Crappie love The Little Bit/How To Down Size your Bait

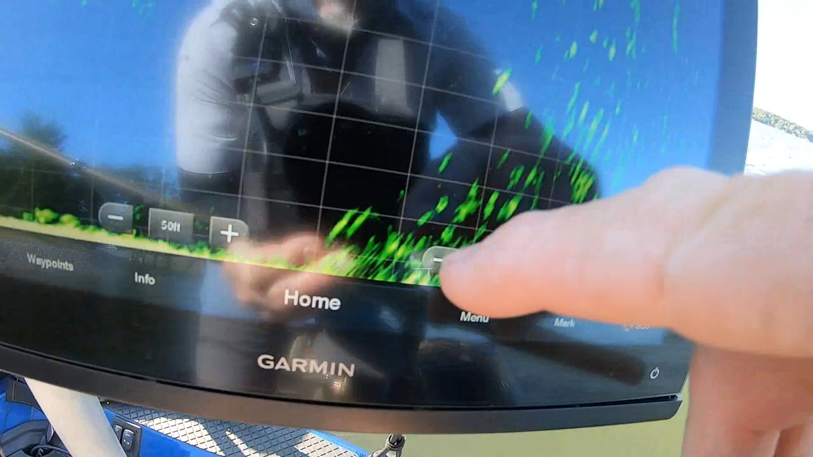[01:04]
they go to 22 feet all those little marks right there are fish some of them up under that dock
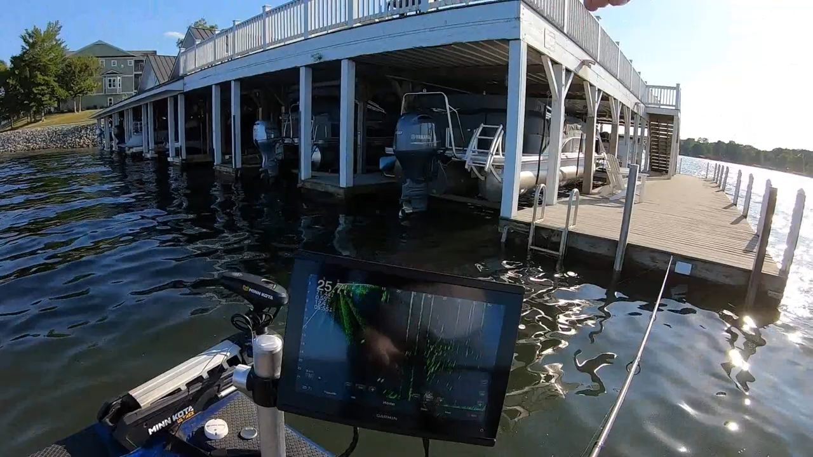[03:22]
in there I can't do anything about it you can't cast around these under these docks from the boats you can skip back in the corners we got a watch there's braces on them too you can see see this X right here if y'all can see that or not it's an X right there that's a brace yep there's a brace right there see the mark right there you can see them right here
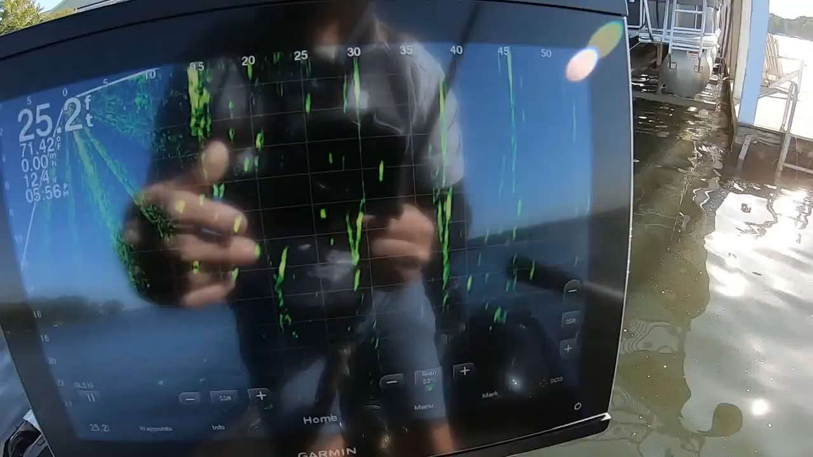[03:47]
On screen: depth 25.2 ft
the V looks right here those are
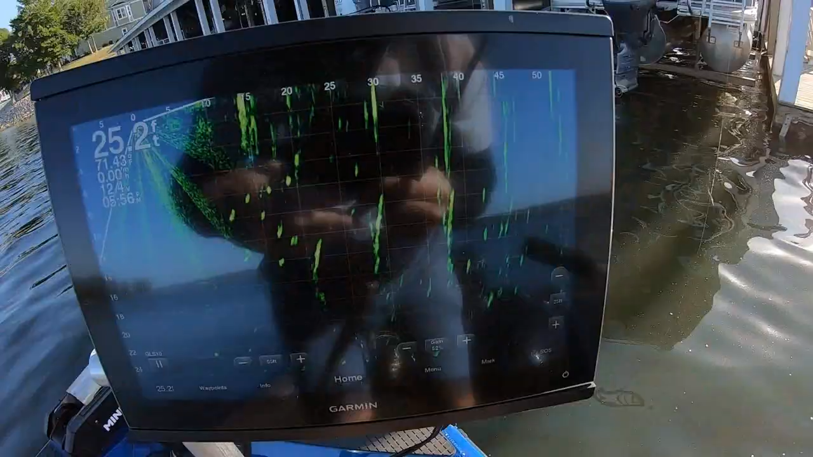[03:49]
braces I don't know why the braces don't come out as good as you think they would on the live scope but they don't they're hard to see on the live scope so
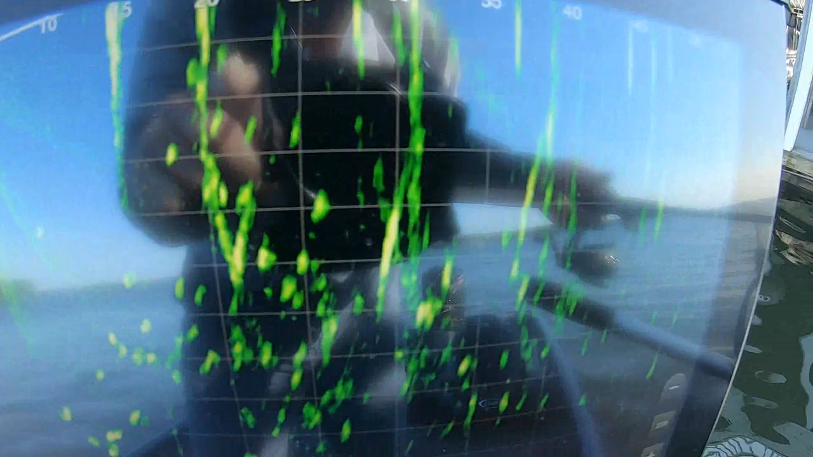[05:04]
members see the X is on there I don't see my bait